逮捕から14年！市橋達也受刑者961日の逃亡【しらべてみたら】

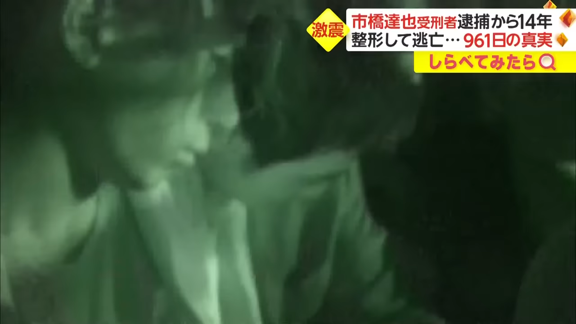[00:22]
った市橋達也受刑者です
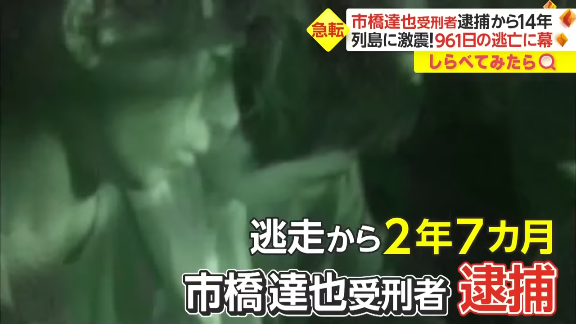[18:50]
逃走から2年7ヶ月ついに一橋達也受刑者逮捕午後11時59分です黒いランバーをかぶった一橋達也容疑者が新幹線から出てきました